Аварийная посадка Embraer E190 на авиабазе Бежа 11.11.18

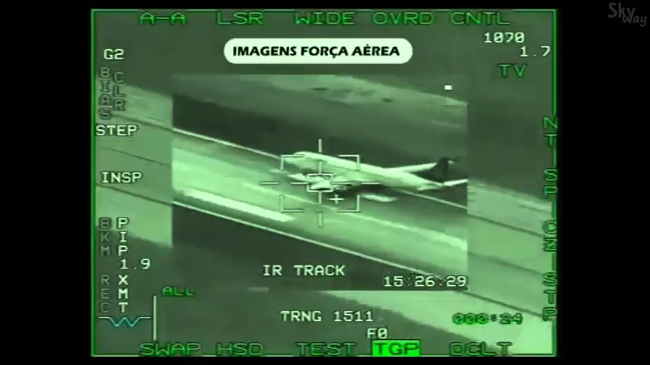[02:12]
Cristina, está no chão, está no chão. É copiado. Alright. Está no chão ali a segurança, graças a Deus.